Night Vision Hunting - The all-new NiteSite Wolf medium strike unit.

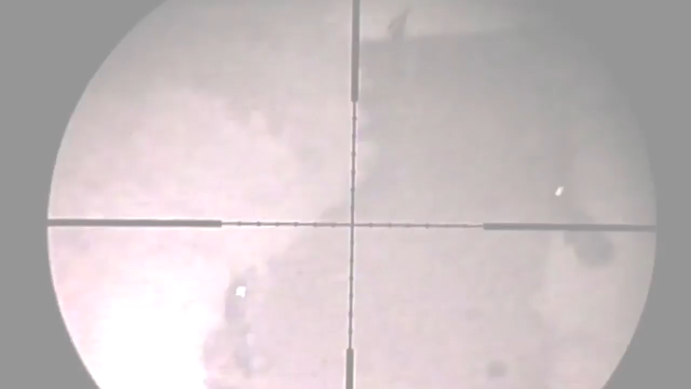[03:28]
With ultra-clear night vision, up to 300 metres, it means that shooting rabbits from a distance can be achieved without hassle.
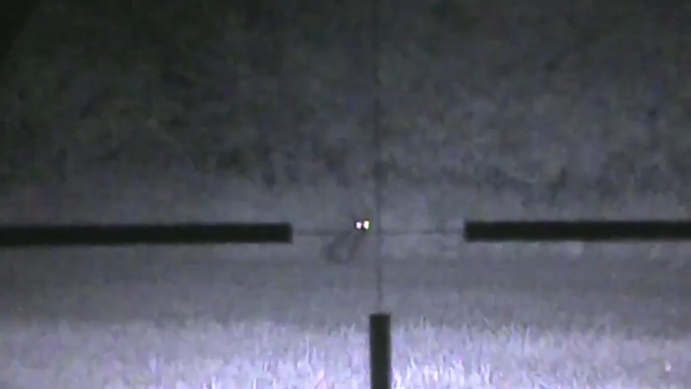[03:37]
Or for that Charlie who ain't come any closer to the call, you can see him up to 300 metres away.
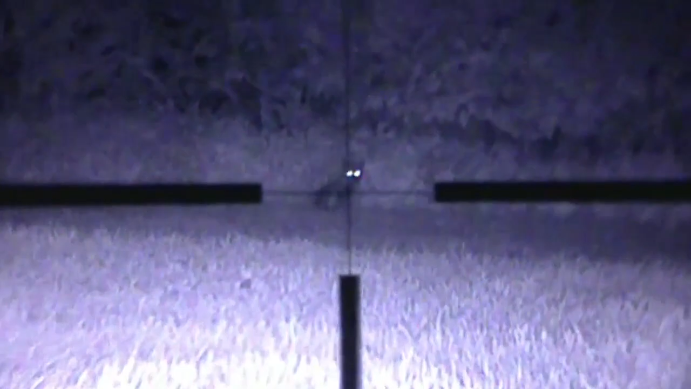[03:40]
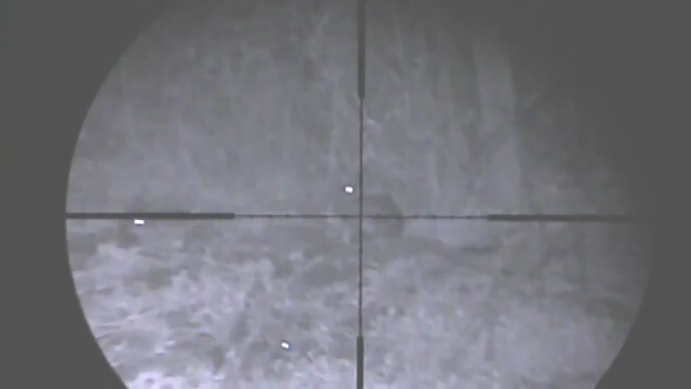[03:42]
I've used the Wolf recently in my .22 rimfire for shooting rabbits. The crystal-clear image allowed me to take rabbit after rabbit and provided some well-needed crop protection. I had an unexpected visitor that night, and the Nightsight Wolf dealt with it in its stride.
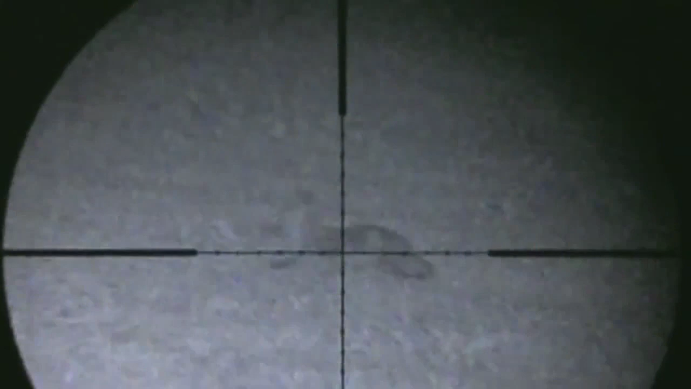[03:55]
No lights to give the game away and a job well done.